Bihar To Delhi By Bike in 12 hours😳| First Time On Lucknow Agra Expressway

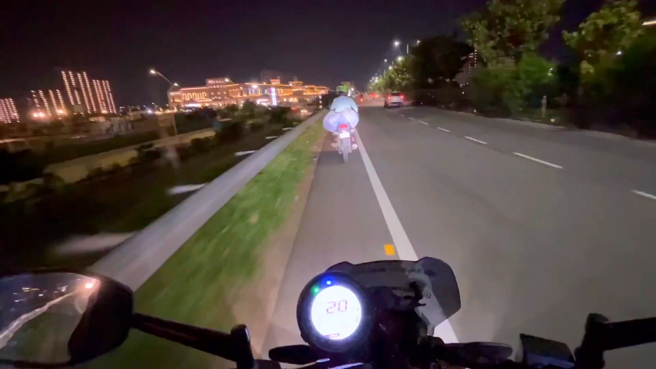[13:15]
तो ये रहा दोस्तों ब्यूटीफुल लखनऊ, बहुत बड़ा शहर है, मैं फर्स्ट टाइम आया हूँ।